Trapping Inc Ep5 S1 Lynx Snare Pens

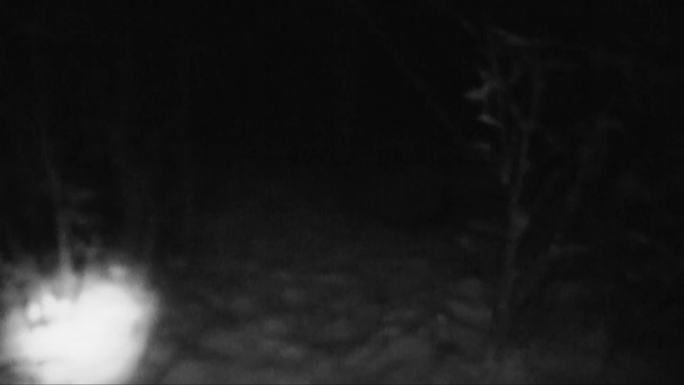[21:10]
We've got some good news here. There we go. A lynx. You can see pulled the pole out.
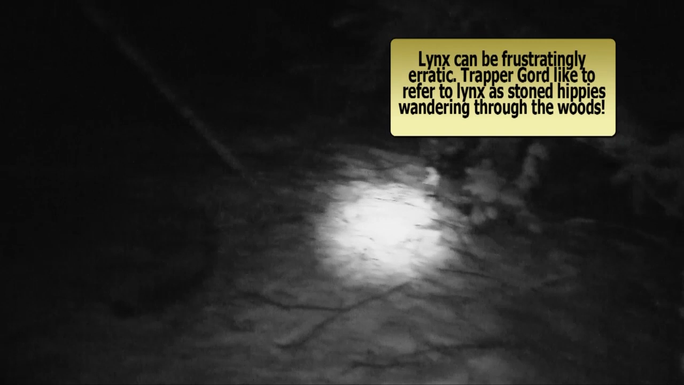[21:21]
And sometime today that he got onto her. I'll have to reset it. Reset up the cubby here.
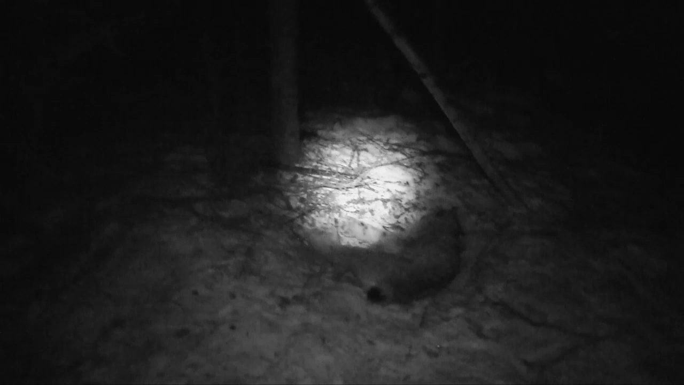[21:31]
That is beautiful. The size of the feet on him. Wow. It's just remarkable how big they are, isn't it? That is something else. Nice catch around the neck. And you can see that we've got a little bit of work to do here.
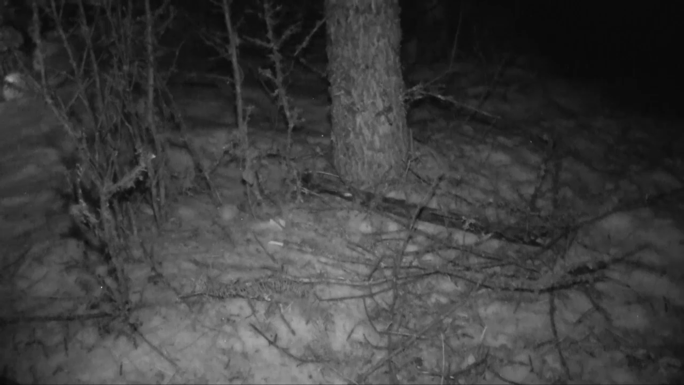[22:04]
I'll get at her. All right. Reset. You can see the stick back in there and it's got the lure on it. I'll just take a
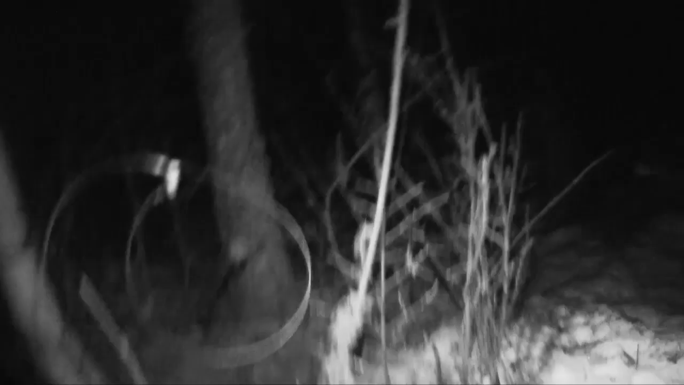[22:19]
squirt cap here around here. I like to use a little bit of lynx urine.
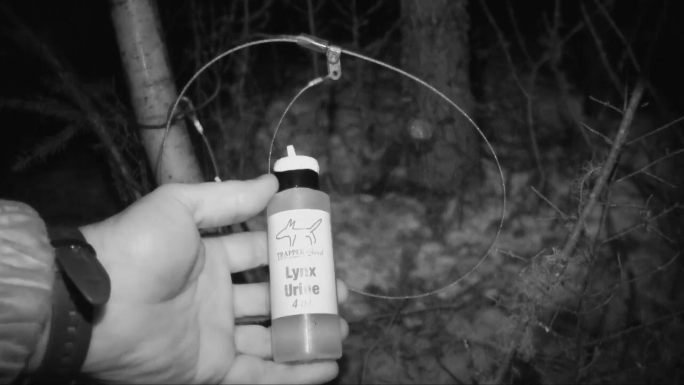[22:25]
Just get her
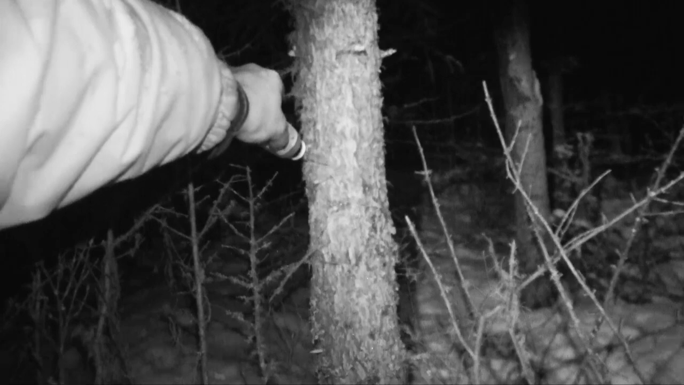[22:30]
shot back there.
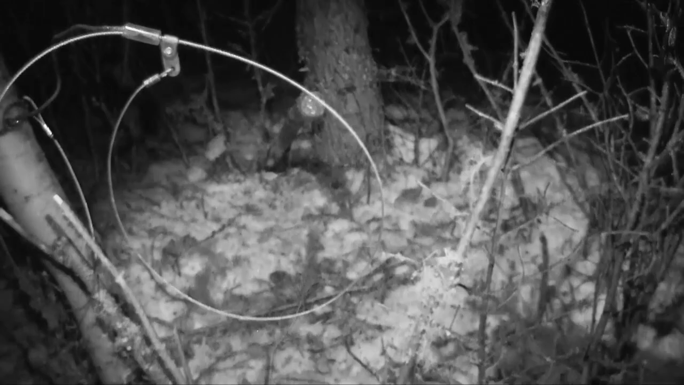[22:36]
And she's all ready to go again. All ready to go. All right.